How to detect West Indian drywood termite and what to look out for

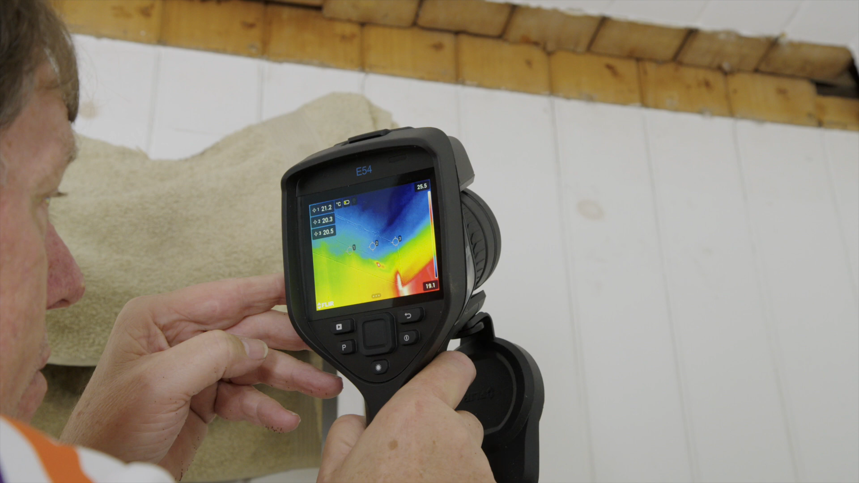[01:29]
with infrared cameras able to detect the heat signatures of drywood termites huddled together as they feed.